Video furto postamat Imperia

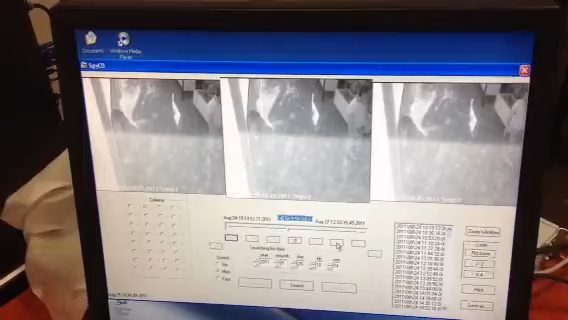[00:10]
Pronto? Sì. Quella razziare un 3, po' 4, 5, 6 carte e poi via, poi un ufficio, poi ancora e... Mattia, l'ho fatto. Questa è proprio la camerina che va montata su. Sì. Vedi che monta la telecamera, boh, da adesso in poi non vedi più niente, perché è sempre così,